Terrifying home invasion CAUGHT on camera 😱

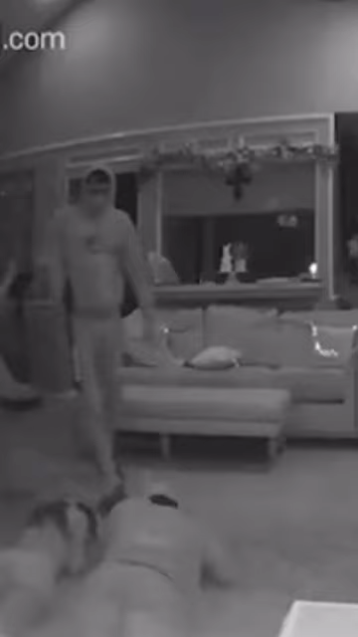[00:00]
This is the exact moment the father was forced to watch several robbers break into his home while his daughter and her two friends were hiding inside.
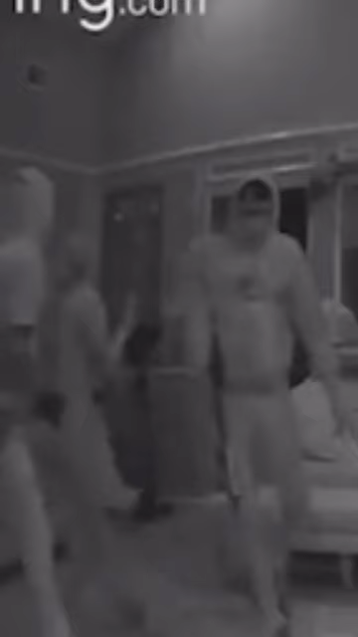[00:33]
And guys, at this point, the father was feeling terrified of what was happening.
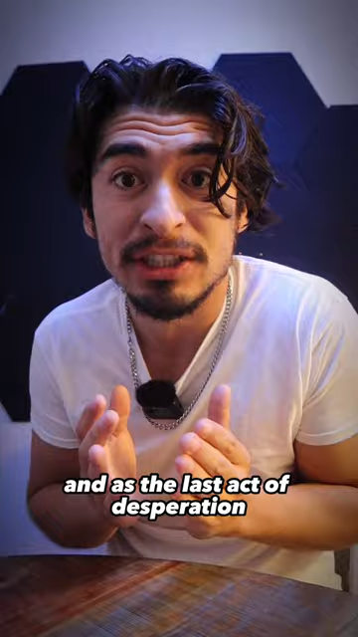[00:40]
And as the last act of desperation, he decided to talk to the robbers using the two-way talk feature on the Ring app.
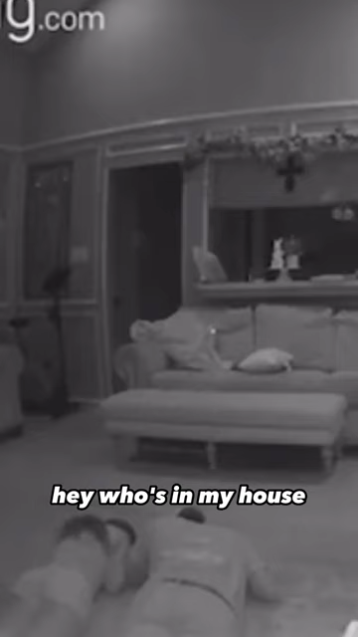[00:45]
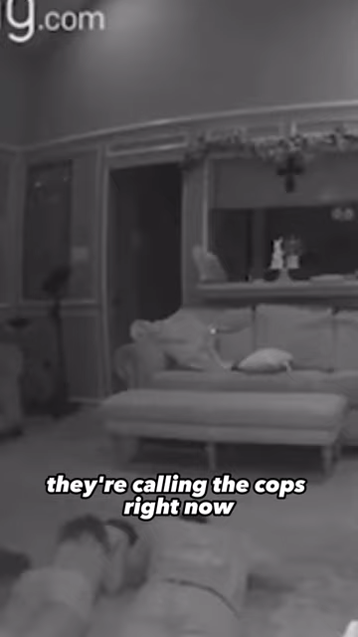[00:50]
Moments later, you can see the robbers leaving the home right away.